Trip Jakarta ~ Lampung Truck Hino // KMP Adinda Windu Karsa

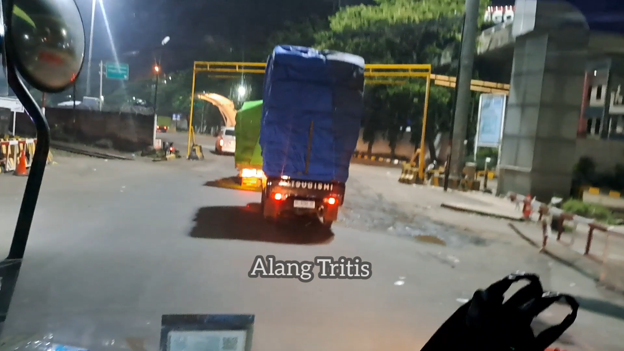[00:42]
Ya, kita melakukan perjalanan ya dari rest area 13 apa 14 itu ya di Karang Tengah menuju ke Metro Lampung.
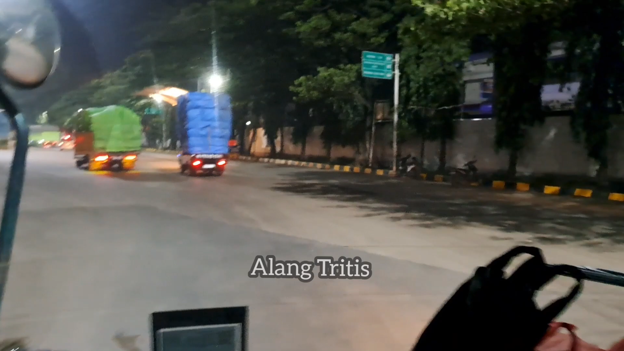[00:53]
Nah, kita sekarang sudah memasuki Pelabuhan Merak Banten.
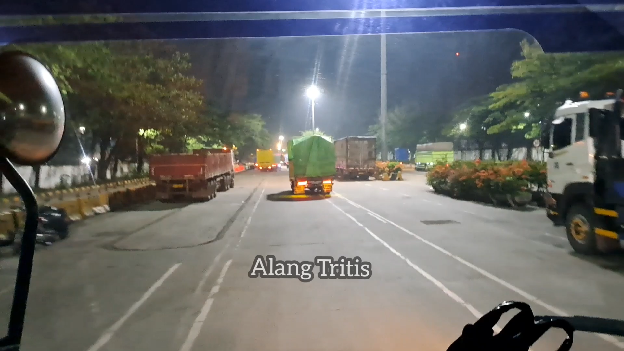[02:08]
Ya friend, kira-kira begitulah ya rute kita, rencana perjalanan kita dari rest area 13 ke Metro Lampung ya. So, ini kita udah di Pelabuhan Merak. Ya, estimasi sampai tujuan Metro pagi lah ya.
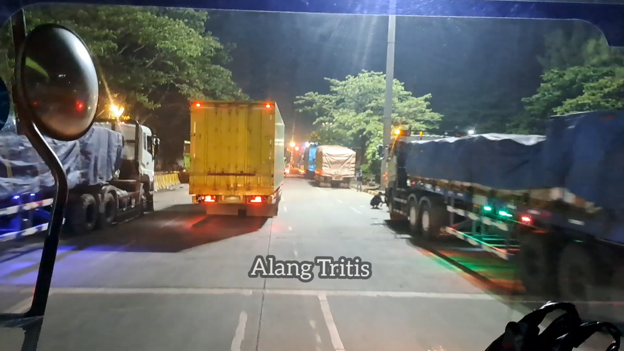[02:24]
Pagi antara jam 7 jam 8 lah.